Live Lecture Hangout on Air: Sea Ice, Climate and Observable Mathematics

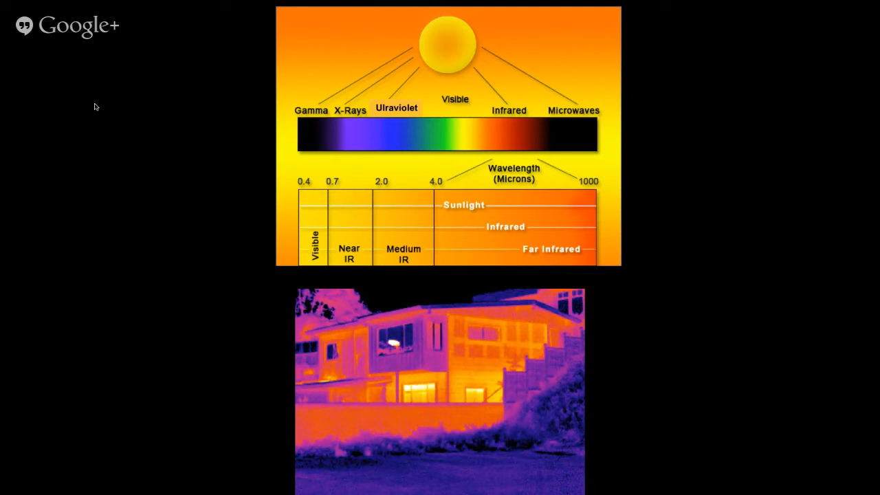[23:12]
When it's leaking heat, they can take a picture with an infrared camera. So you can't see that without a camera which is tuned to a certain part of the electromagnetic spectrum. And so the Earth is doing that.